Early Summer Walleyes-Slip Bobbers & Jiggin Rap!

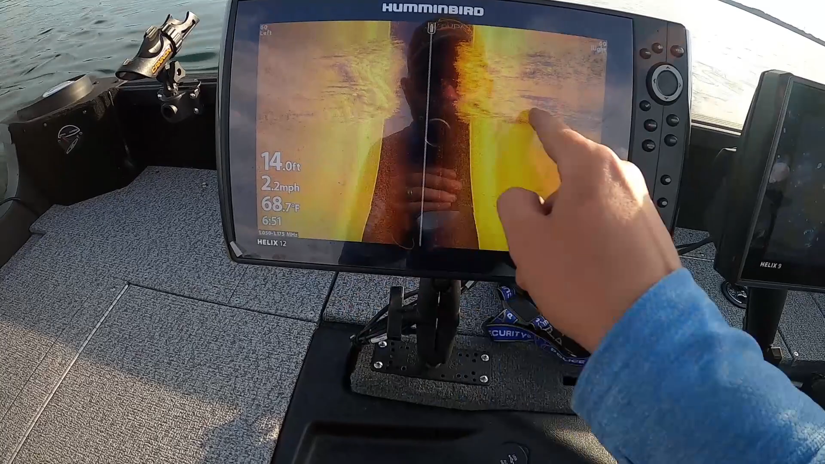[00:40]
On screen: depth 14.0 ft, water 68.7°F, speed 2.2 mph
So here is the edge of the weed line, and you can see there was a couple fish out here.
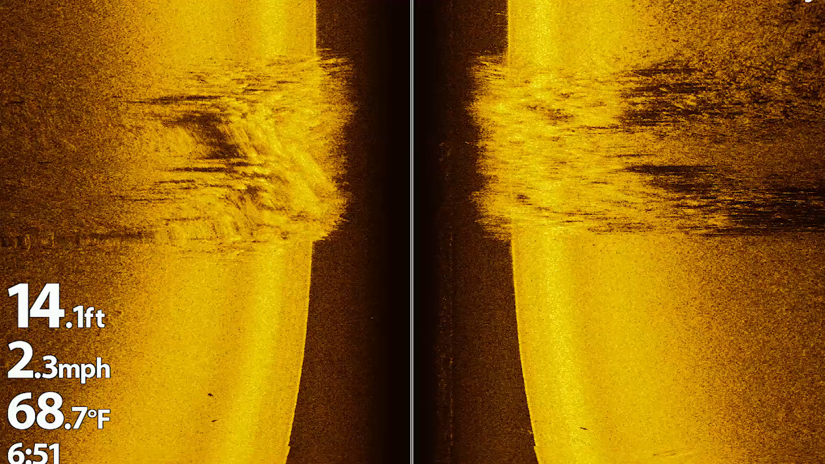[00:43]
On screen: depth 14.1 ft, water 68.7°F, speed 2.3 mph
We're back out on the other side right now of the weeds. So we're just keeping on looking for more fish on the edge of the weeds.
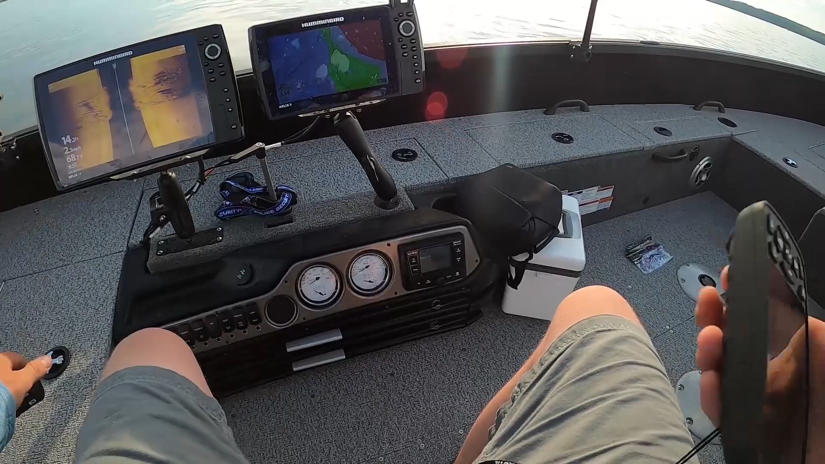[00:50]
My goodness, a whole pile of fish off to the left right here, right on the tips of this weed edge, comes out, and they're just a pile of fish over here.
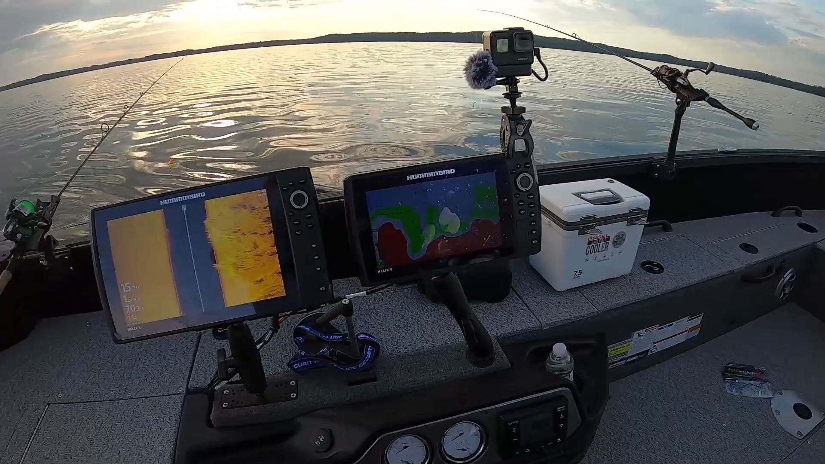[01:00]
So we got weeds, pile of fish.
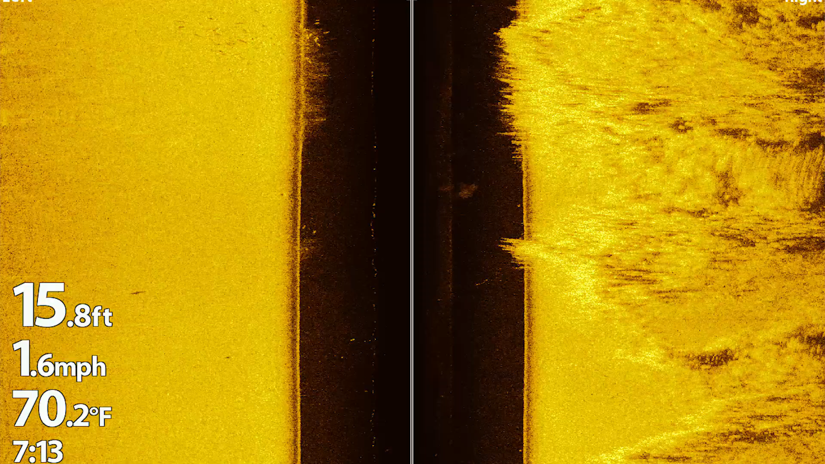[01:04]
On screen: depth 15.8 ft, water 70.2°F, speed 1.6 mph
So that's going to be over here, but I'm going to get us over on, kind of lined up with it, so we know exactly where it is. Try to bring it past their face. Oh, you might have had a bite there. Nope, you got a bite.